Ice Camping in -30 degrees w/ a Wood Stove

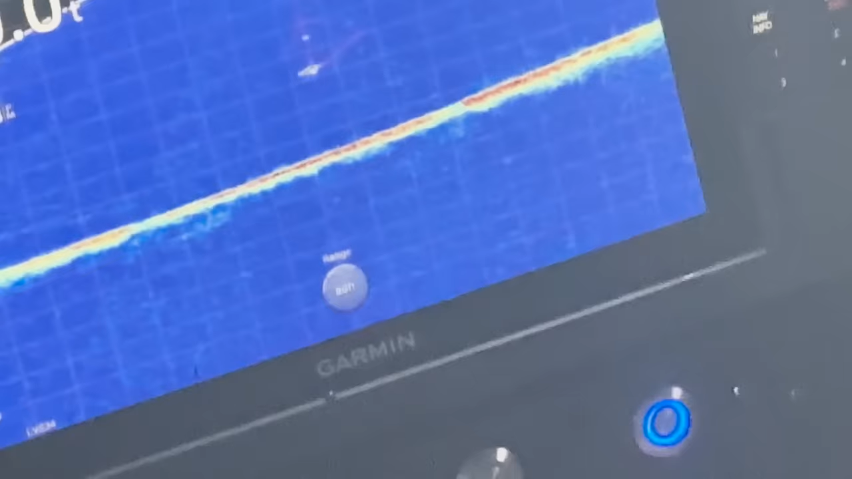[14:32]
He's gonna hit it right there. He's chasing it down. Let it go all the way to the bottom. No. Let it go all the way to the bottom. Let it go all the way to the bottom. Let it go all the way to the bottom.
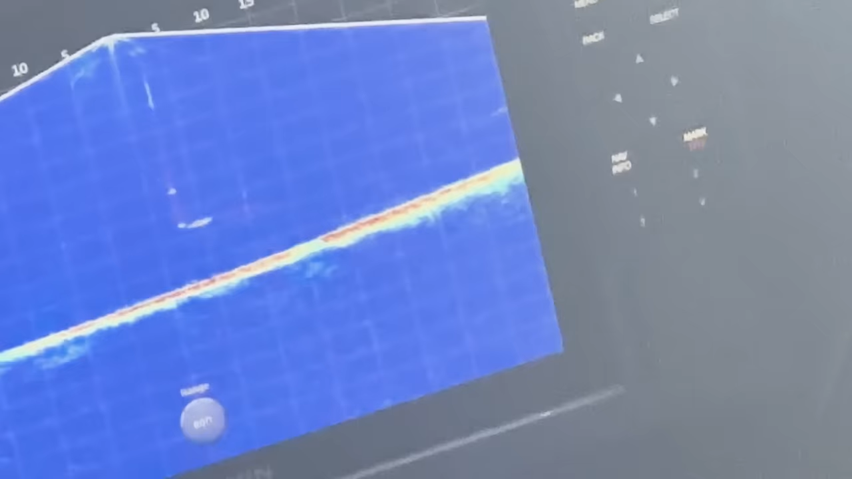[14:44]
Let it go all the way to the bottom. All the way to the bottom. It's gonna hit on the drop. Keep. Yeah, you want that.